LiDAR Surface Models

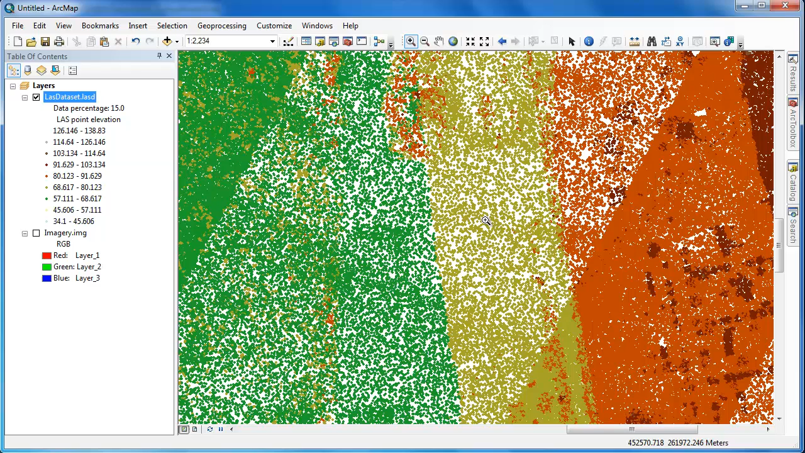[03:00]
To most effectively work with your last dataset you'll want to make use of the last dataset toolbar so I'm going to right click in the gray space upon my other toolbars and access the last dataset toolbar. It's easy to adjust the symbology for the point cloud.
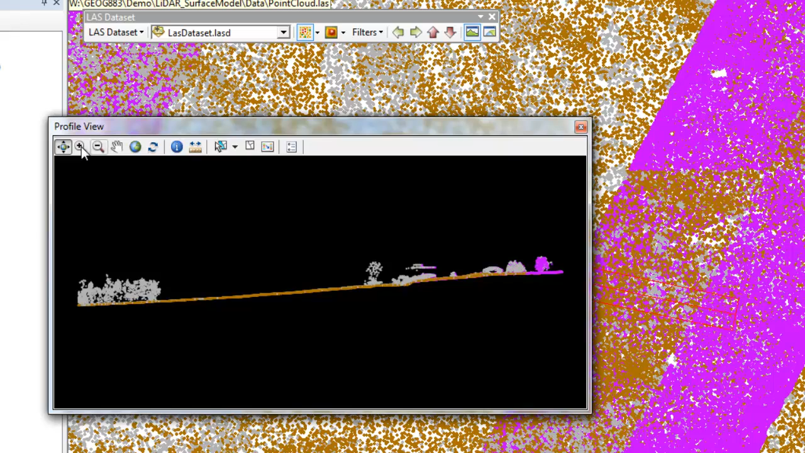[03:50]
The profile view allows you to view your LiDAR point cloud data on a horizontal plane.
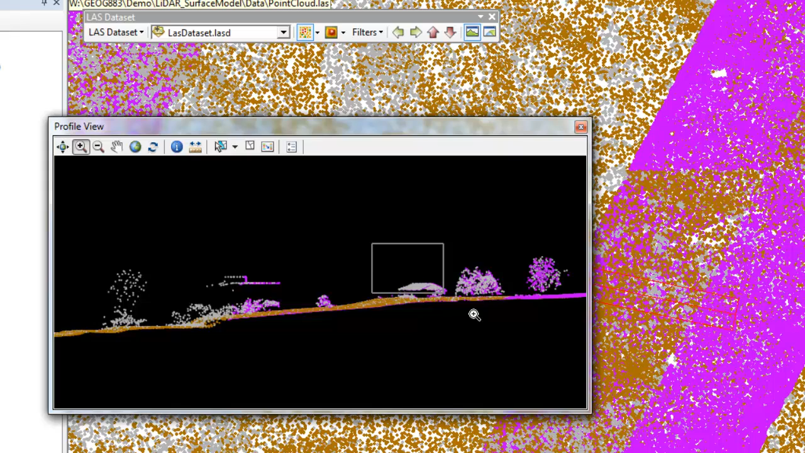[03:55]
You can zoom into specific locations. In this case I've located a building along with some adjacent trees.
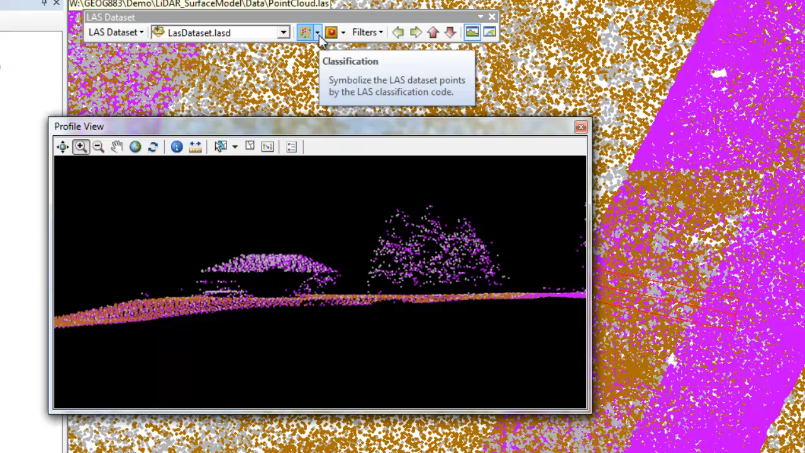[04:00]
Now I can change the symbology from the LAS dataset toolbar and then if I click on the refresh button in the profile view it's updated in the profile view window.
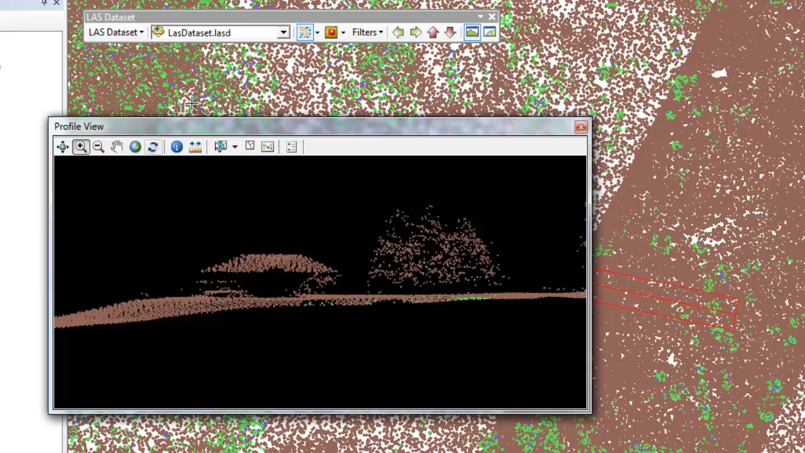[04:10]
I'm making adjustments to the symbology to better understand the classification and return numbers in my LiDAR dataset.
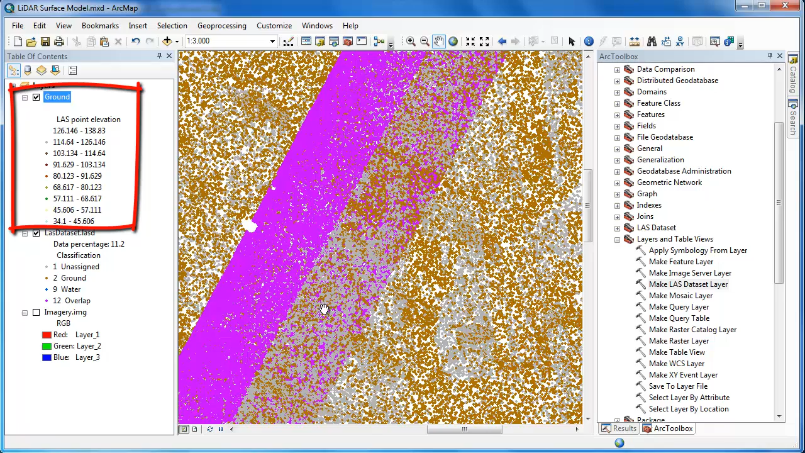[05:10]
You'll notice that a new layer file appears in my ArcMap table of contents called ground. These are the points only corresponding to the ground returns.
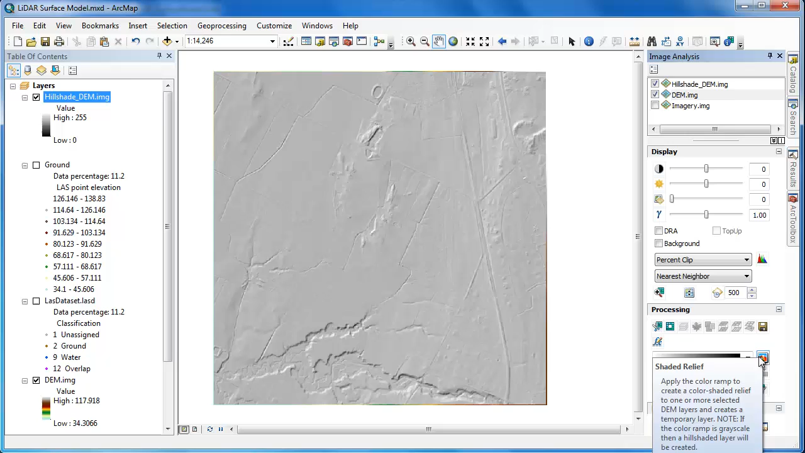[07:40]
This generates a virtual hillshade layer on the fly, so instantaneously. I'm now going to slide that down below my DEM layer. I'm going to select both of them, create a new group layer,
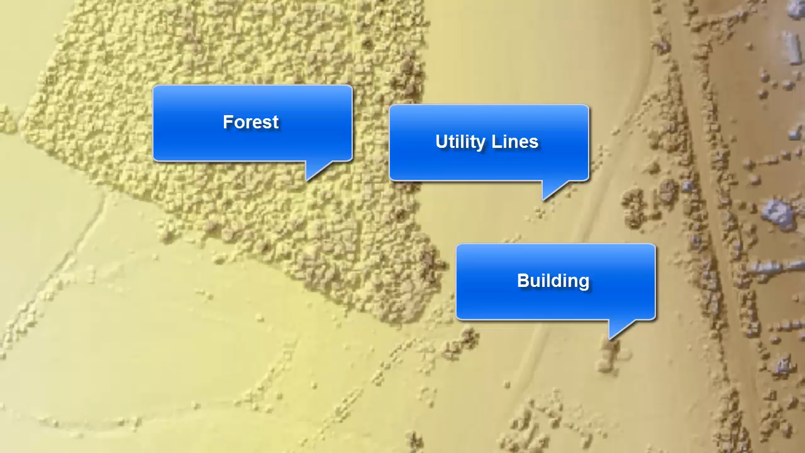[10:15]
Thus, it's the type of layer you want to use for analyses such as line of sight. However, it's not particularly useful for measuring the height of individual features, and that's because it does not have the height relative to the ground. In order to do this, we'll need to create something called an NDSM, or normalized digital surface model.
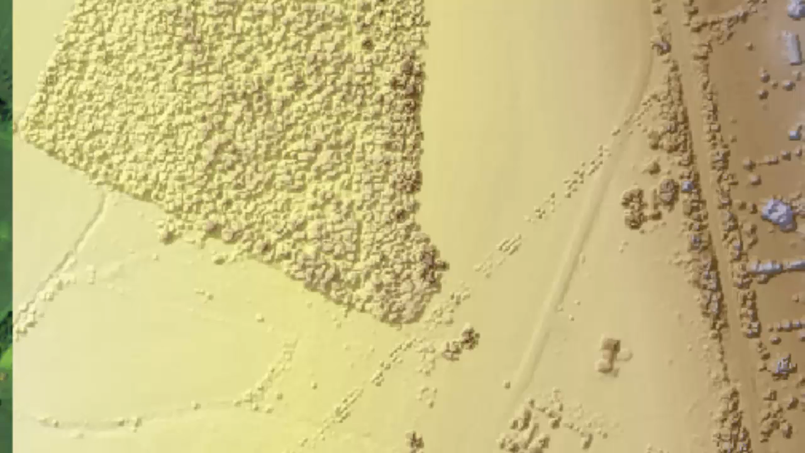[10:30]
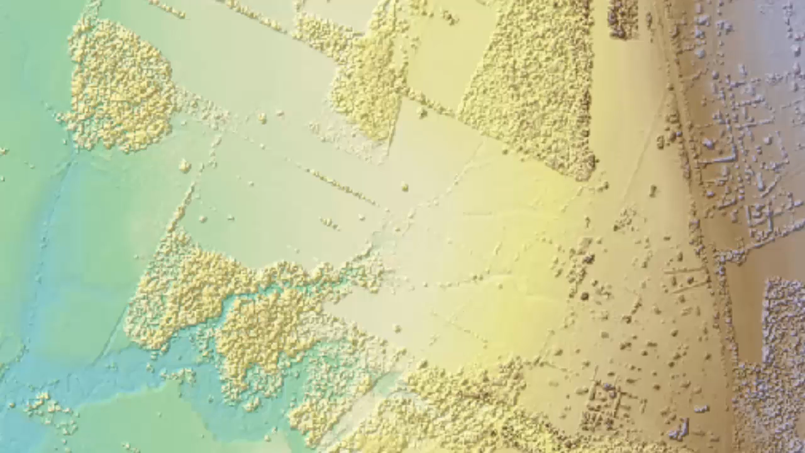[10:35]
You'll notice that in our DSM that we have here, there's a bit of an elevation gradient as we move from the left side of the screen to the right,
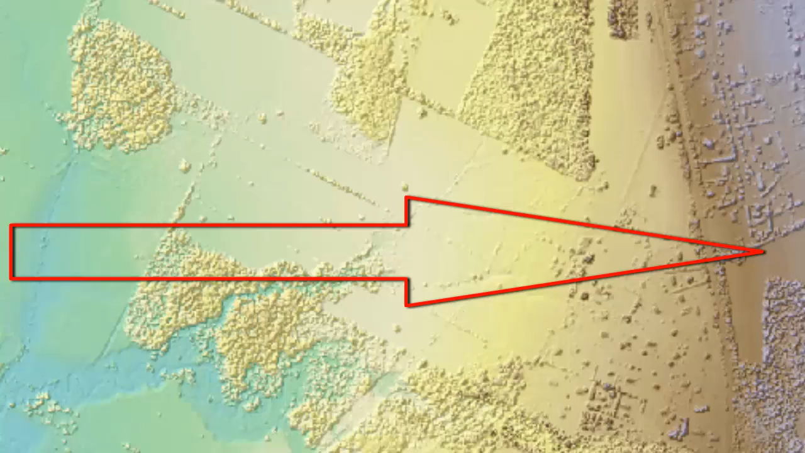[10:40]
meaning that elevation is increasing from west to east.
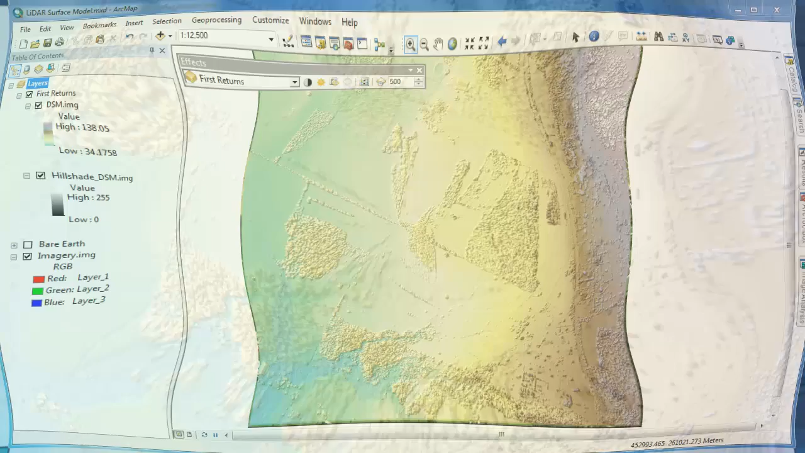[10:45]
Once we have our DSM and DEM raster models, it's very easy to generate the NDSM or normalized digital surface model. We'll simply enter an expression into the raster calculator. We'll take the DSM and subtract the DEM.
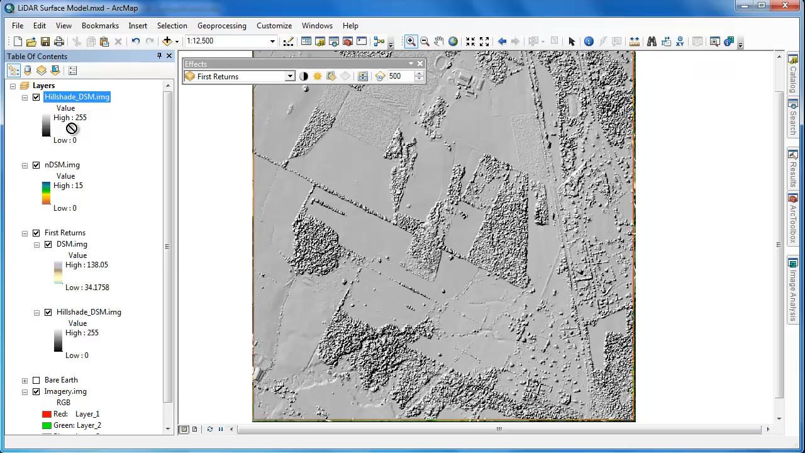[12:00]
So we'll simply copy and paste it and rearrange the NDSM so it's over the copy of the hillshade DSM layer and then adjust the transparency accordingly.
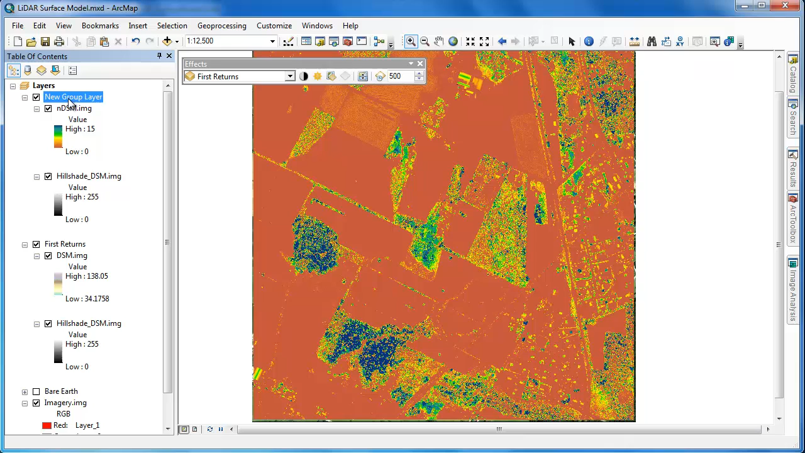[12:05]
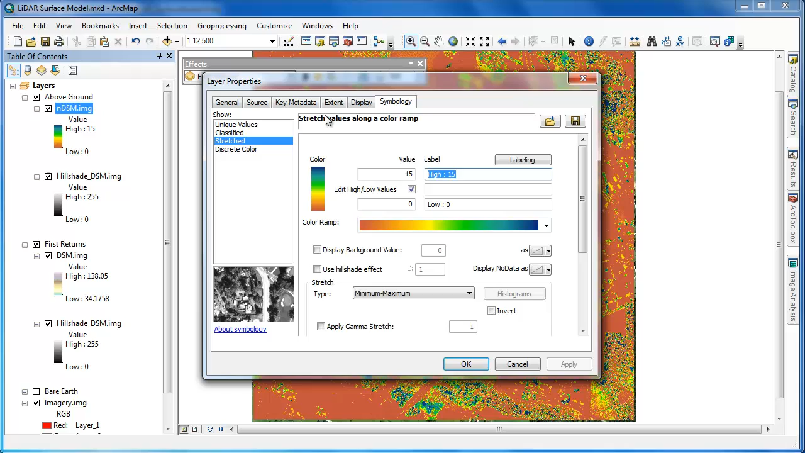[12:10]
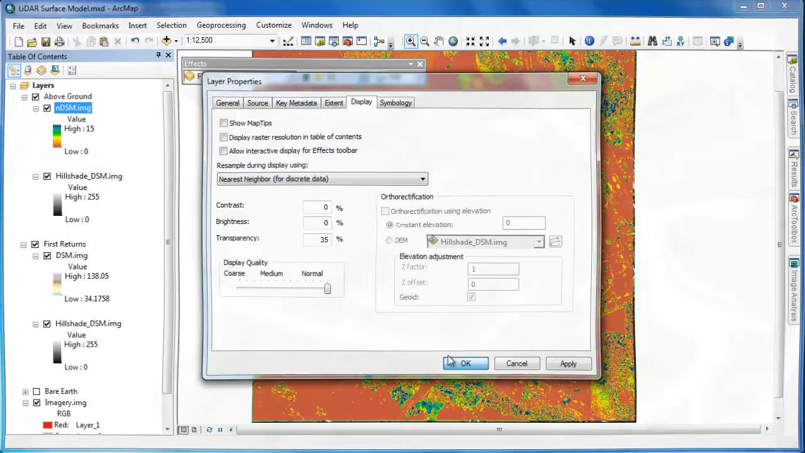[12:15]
With the NDSM enabled, we can use the Identify tool to get the heights of some of these buildings. The heights returned are in meters because that's the vertical units used for the LiDAR data set.
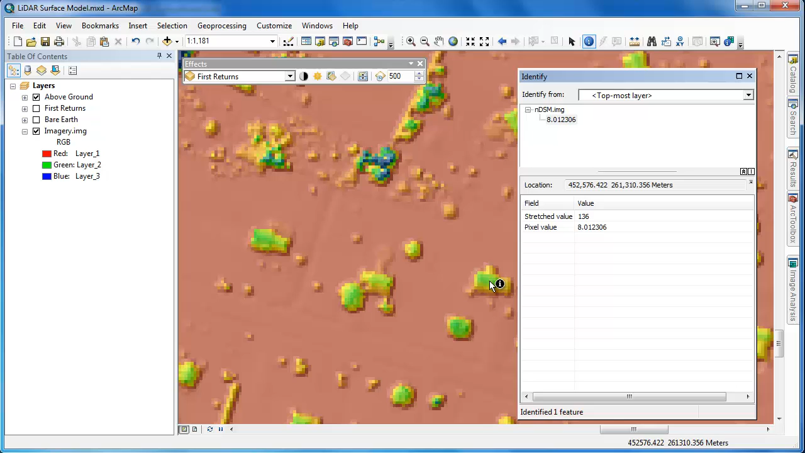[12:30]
In this video, we showed you how to use ArcGIS to generate LiDAR surface models.